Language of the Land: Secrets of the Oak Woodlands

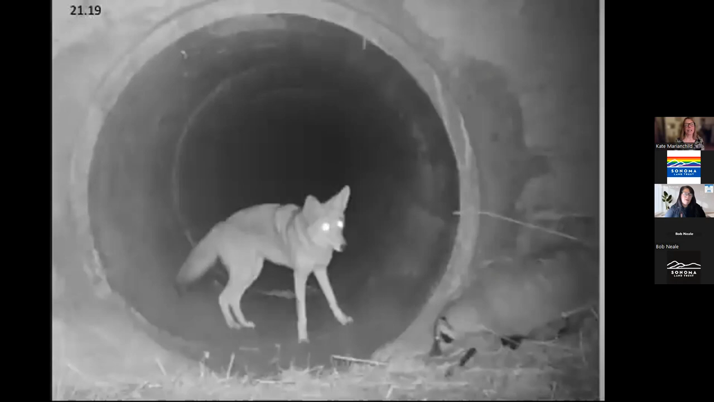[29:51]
and she follows the coyote through this culvert. And she, if you, there are different versions of the video, but in some, you see them coming back through the culvert together also, supposedly mission accomplished. Because coyotes go in search of badgers when they have found new ground squirrel activity. And it's thought that some scientists think that coyotes get the better end of the deal.